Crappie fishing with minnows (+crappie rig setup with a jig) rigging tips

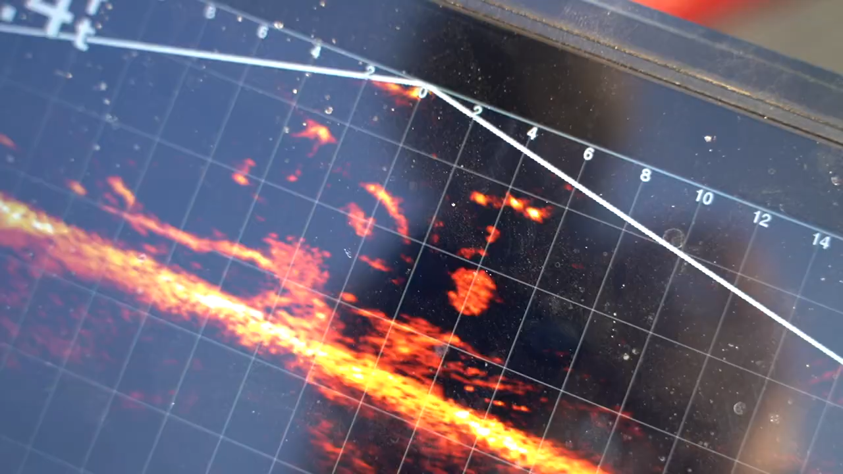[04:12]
Is that not insane? Look at this tree and all those fish on it.
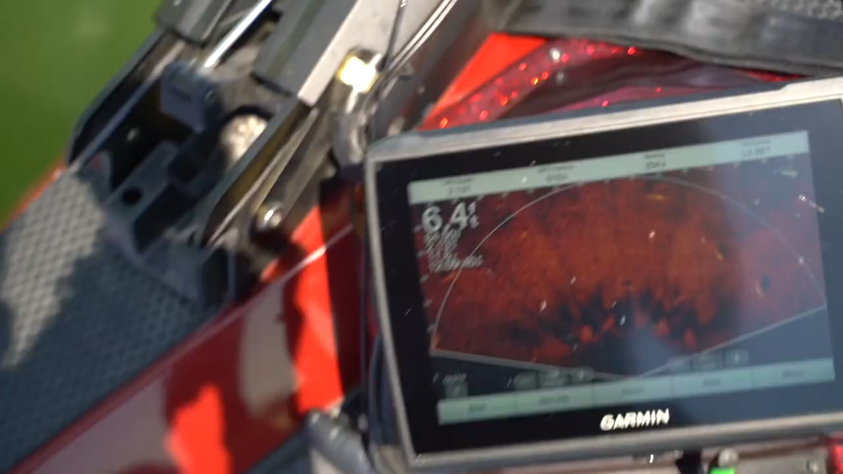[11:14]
So look guys, we're scanning on perspective mode. All these are gar out in front of the boat. Where the Garmin's looking. Oh, see? There he is right there.